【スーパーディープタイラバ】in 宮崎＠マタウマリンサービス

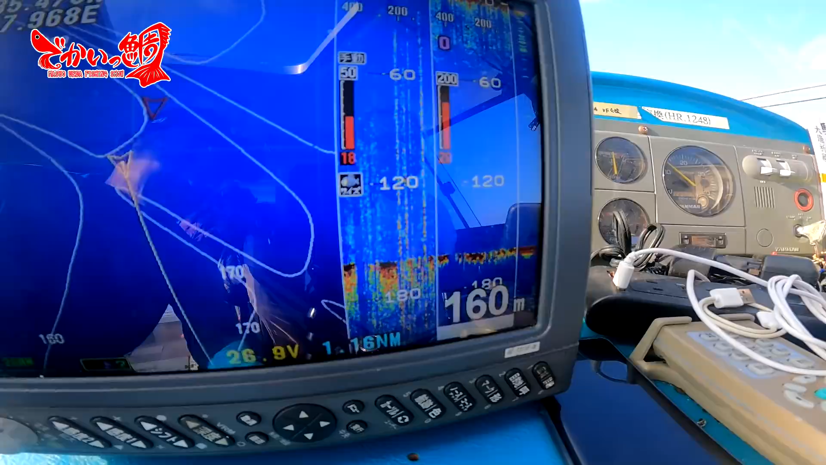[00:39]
On screen: depth 160 m
水深160mすごいね160mちょっと今日はね2人で調査ということです今日は釣れないで有名な
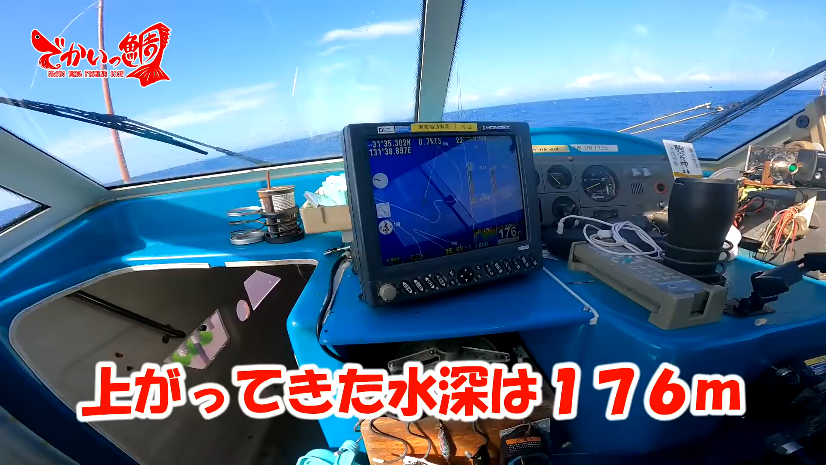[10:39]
下に今まあ上がってきた水深は176でしたねすげーなぁ160だっけ
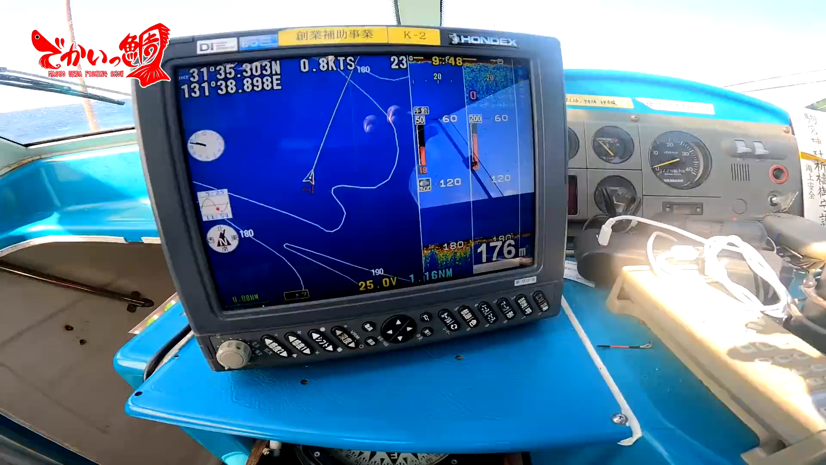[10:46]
On screen: depth 176 m
180くらいかな斜めに入っていきます